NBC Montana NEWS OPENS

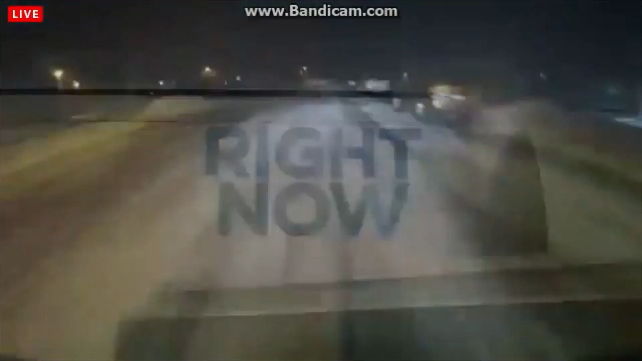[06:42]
Right now at 10, we're keeping a close eye on road conditions as cooler temperatures and fog roll into the area.